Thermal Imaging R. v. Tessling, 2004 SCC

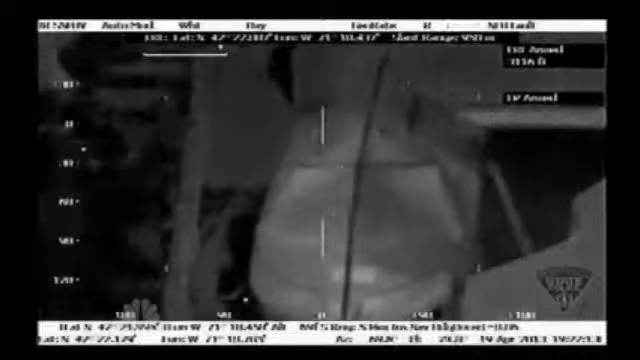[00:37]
Newly released video from police helicopter shows how he was arrested.
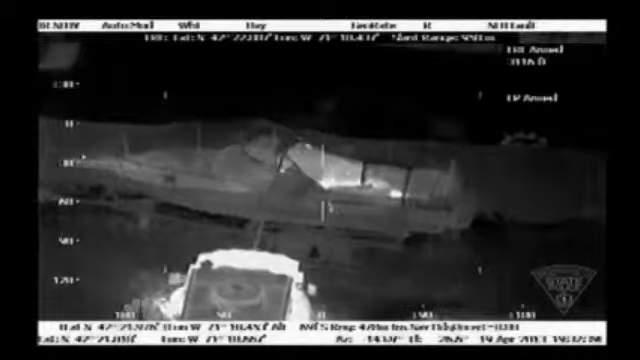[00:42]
An armored vehicle with a robotic arm tore away a tarp covering a boat on the backyard trailer where he was hiding Friday night.
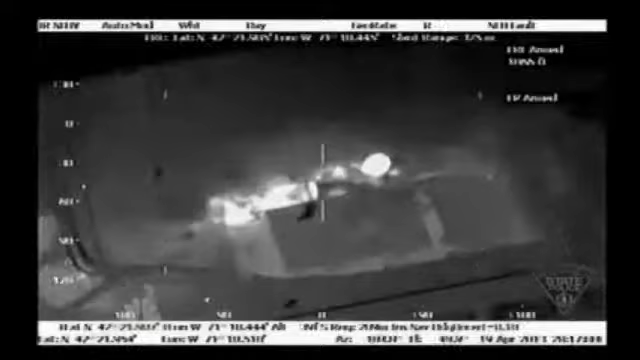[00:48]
In this thermal image, the heat from his body clearly shows him lying in the boat.
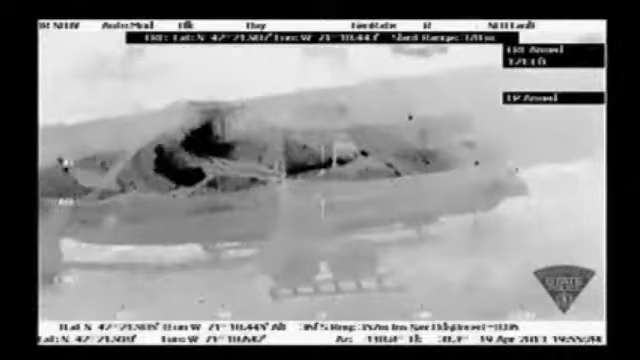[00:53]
Agents threw in small stun grenades, and a short time later, he was under arrest. Police radio relayed the word.
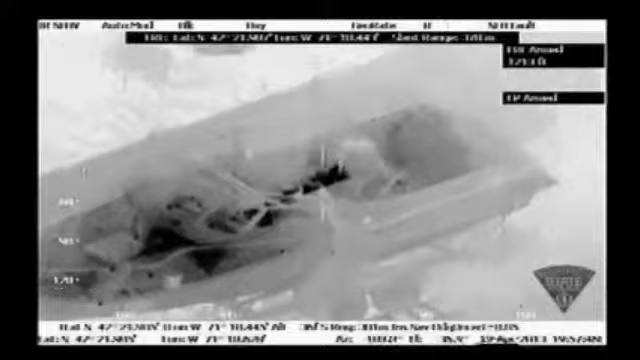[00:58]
Subject to custody. Subject to custody.